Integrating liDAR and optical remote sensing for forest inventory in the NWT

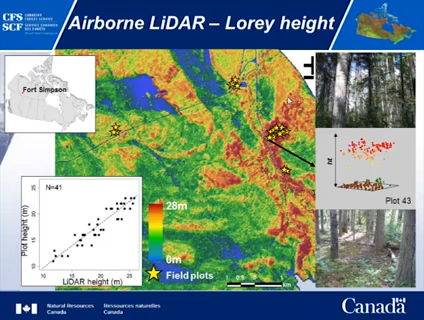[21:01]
Obviously, what you get from airborne lidar from the high pulses is a point cloud. And then from that point cloud as you see here on the right, this is like the ground data here and some of various levels of canopy returns use very metrics that gives you the proportion of returns off that canopy to use as predictors to our stand metrics. And this is giving one example here of height.